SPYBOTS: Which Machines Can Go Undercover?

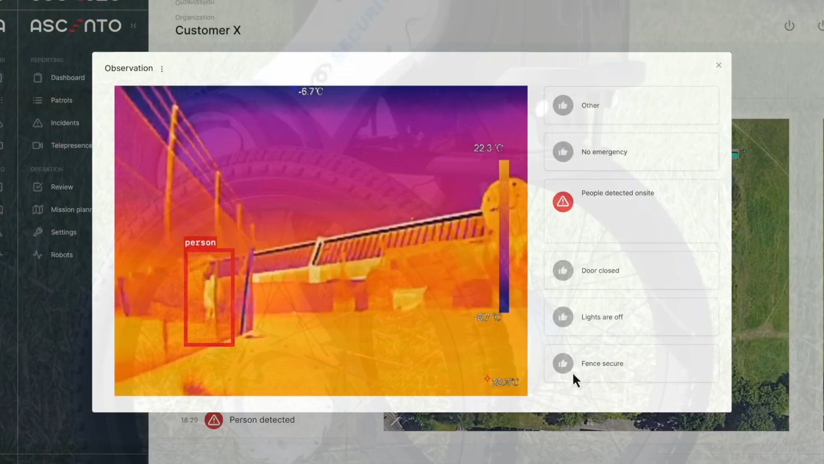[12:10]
On screen: scale top 22.3°C
Using thermal and night vision, the wheeled surveillance robots detect and analyze people and objects from a distance.